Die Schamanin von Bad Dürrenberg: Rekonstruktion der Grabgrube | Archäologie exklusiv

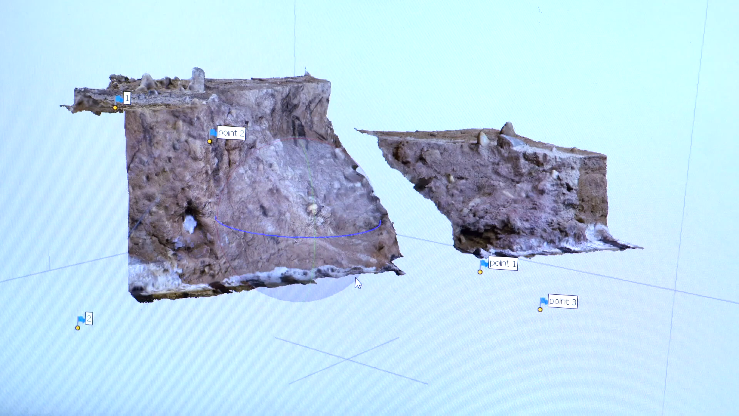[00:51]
Wir haben also den Zustand der ausgestellten Grabgrube, also Verfüllung von 1934 entfernt,
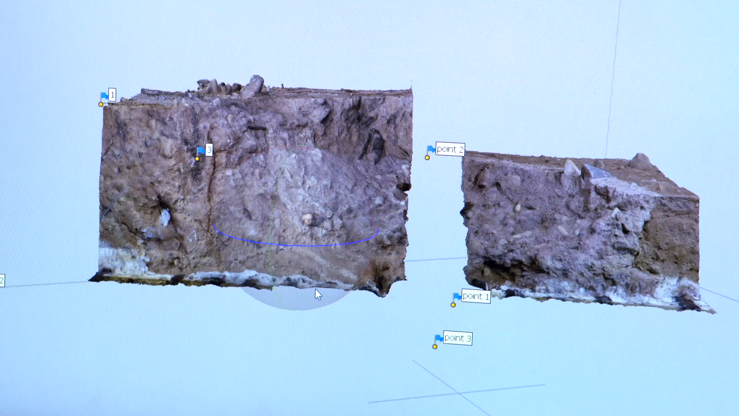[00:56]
hier als Punktwolke, schon mit einer entsprechenden Texturierung, dass man Farbunterschiede erkennt.
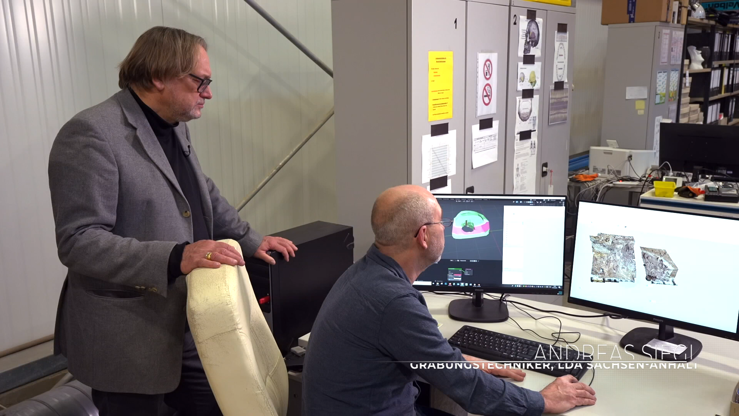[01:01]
Und das bietet uns die Möglichkeit, sozusagen den Zustand,
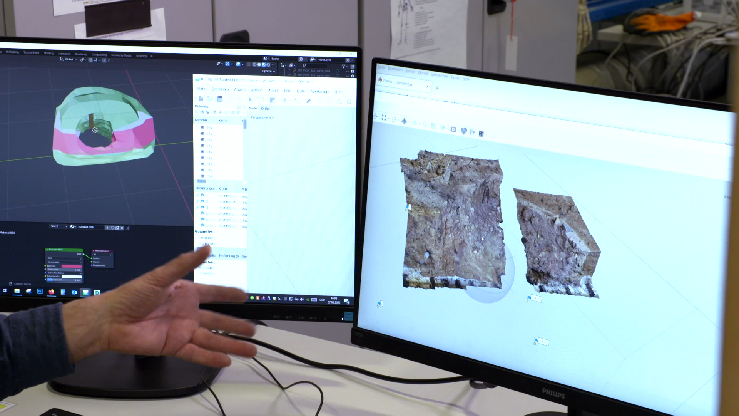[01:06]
so wie wir ihn haben, dreidimensional dauerhaft zu erhalten.
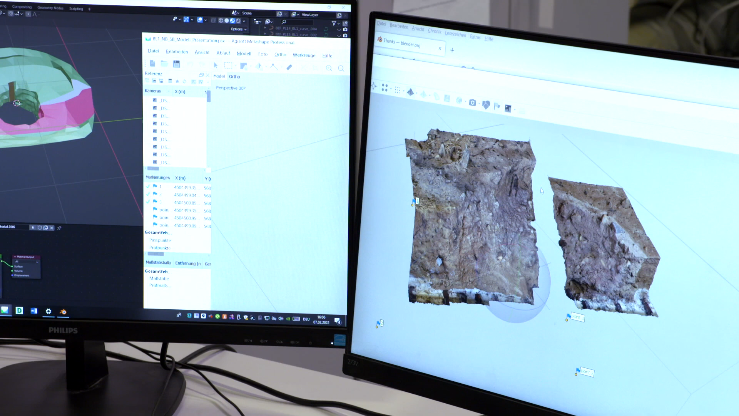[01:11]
Und außerdem alle erforderlichen Daten, die wir zum Beispiel für eine 3D-Dokumentation brauchen, hier daraus zu entnehmen und weiter zu verarbeiten.
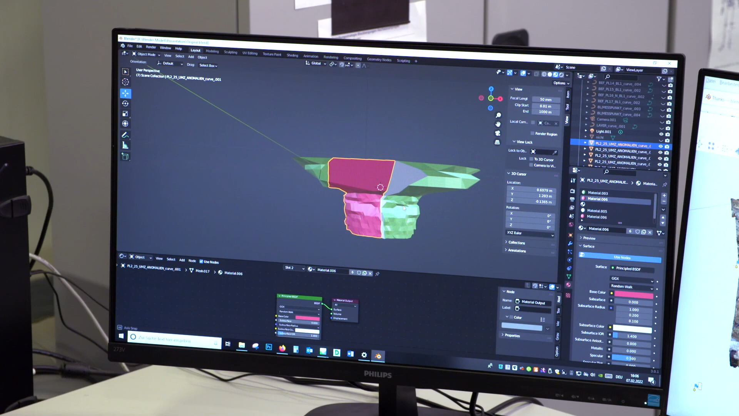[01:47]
aber größeren Bereich der Grabgrube und daraus hervorgehend diesen schachtartigen Teil der Grabgrube, in dem sich die Bestattung befand.
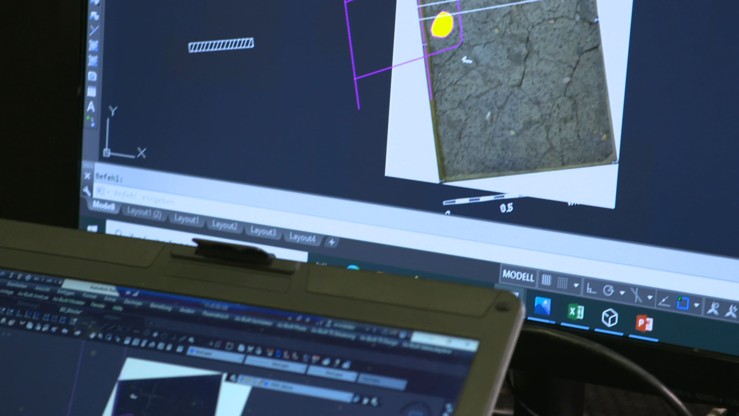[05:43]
Das ist sozusagen die Fläche eine Minute nach dem Aufheizen. Und hier zeichnen sich dann diese Sedimentunterschiede aufgrund des unterschiedlichen Wärmespeichervermögens sehr gut ab.
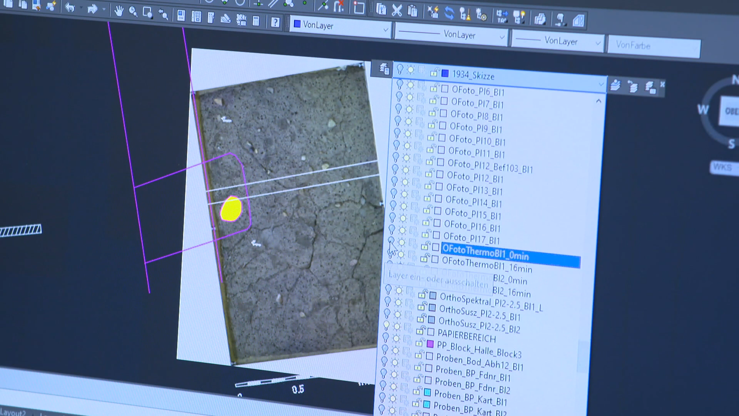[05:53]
Man sieht also hier sehr schön diese große Anomalie ganz deutlich im Block.
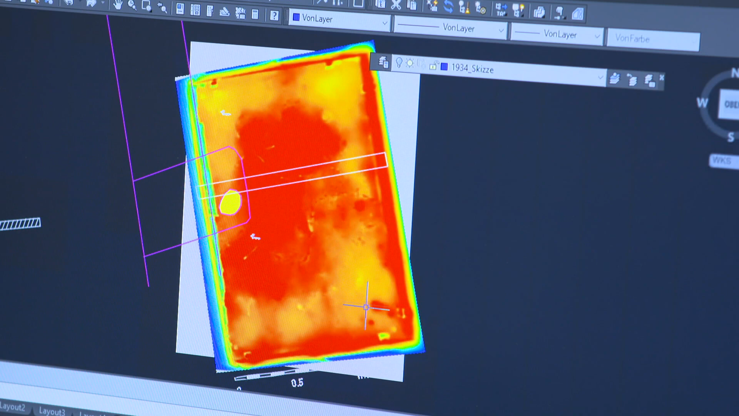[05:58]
Und das ist letztendlich eine Situation, die wir dann auch flankierend durch die anderen Verfahren bestätigen konnten.